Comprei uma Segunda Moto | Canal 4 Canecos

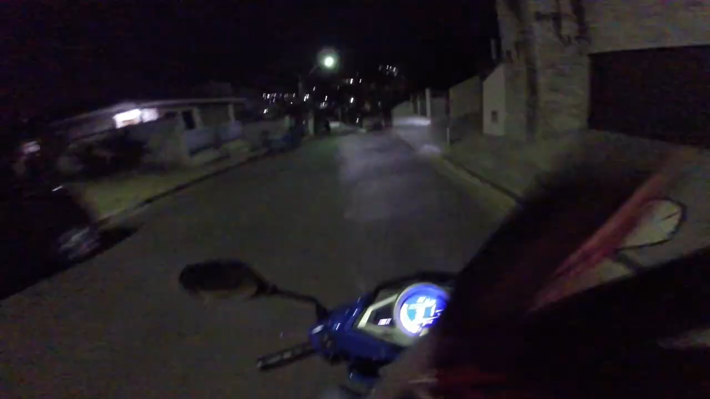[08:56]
Cara, tô andando aqui com a... Tem uma motinha aqui à noite, olha esse farol, mano, que louco.
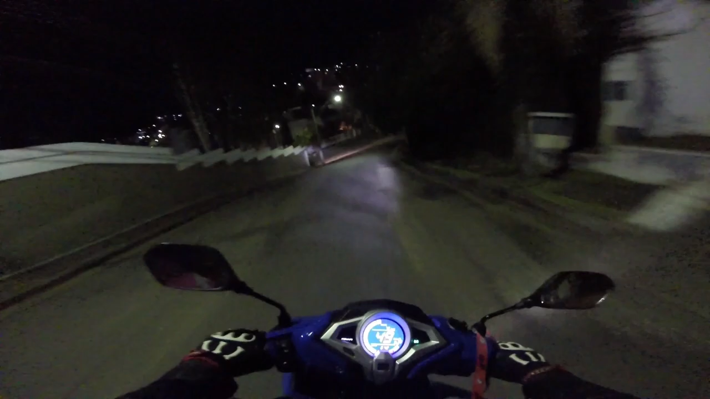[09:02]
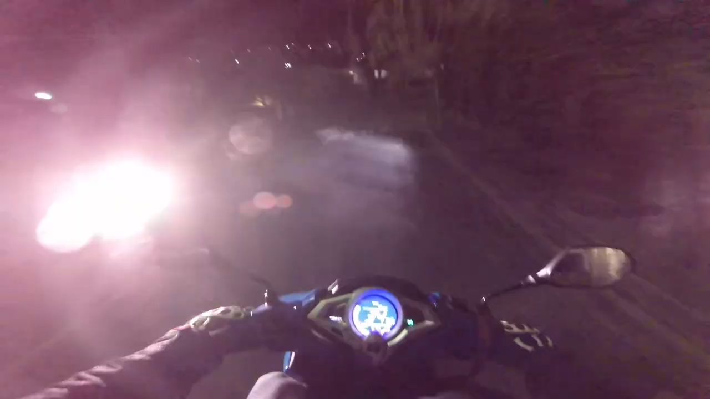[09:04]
Nossa, farolzinho de LED dela ilumina muito, cara.
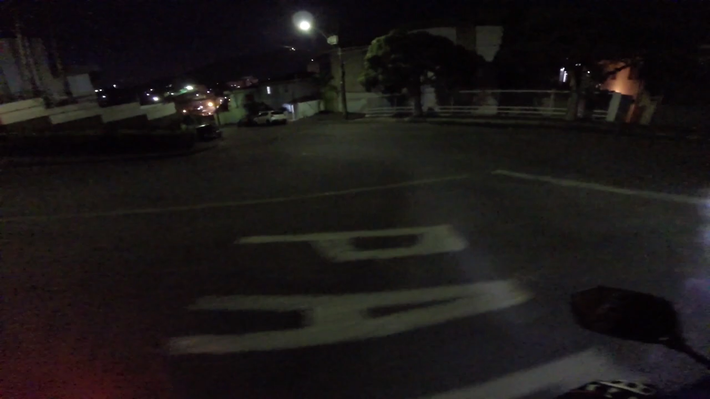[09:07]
Que da hora. Olha isso. Ó, vamos jogar um alto aqui.
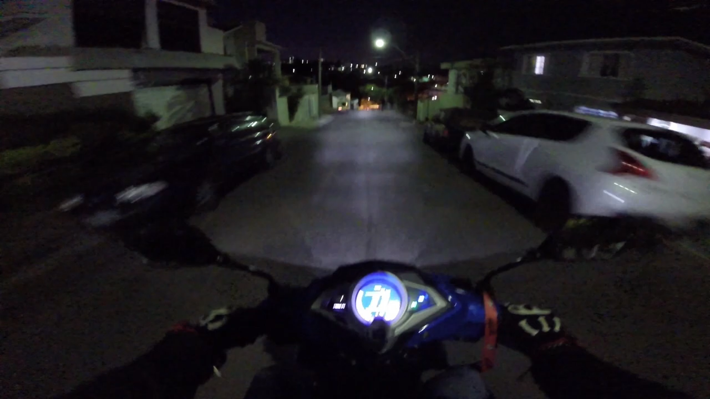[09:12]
Olha lá, cara. Nossa, mano. Olha o tanto que ilumina. Olha isso, cara. Nossa, olha lá o ônibus acendendo, né?